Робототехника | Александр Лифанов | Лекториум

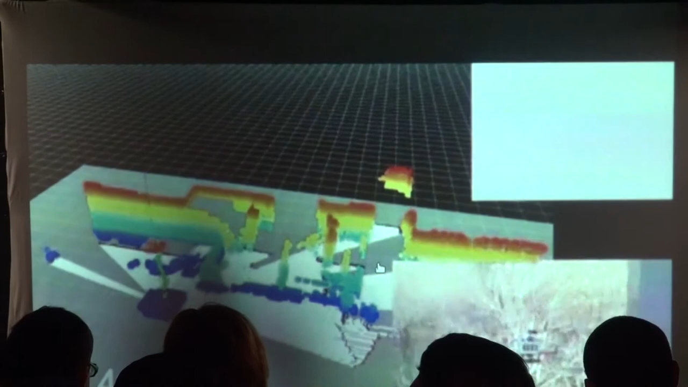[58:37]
вместе, если не ошибаюсь, вместе с лидаром.
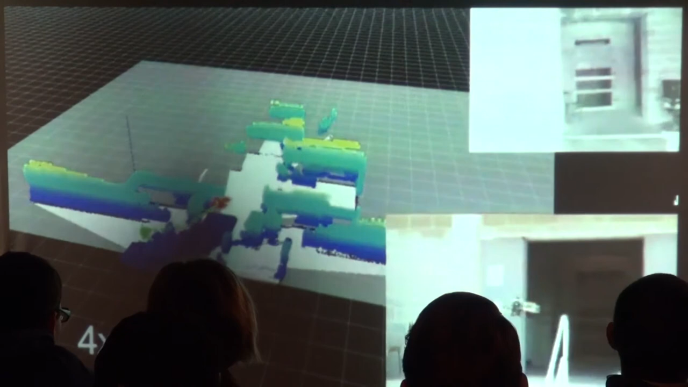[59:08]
это AirVis, это сделано как раз на ROS.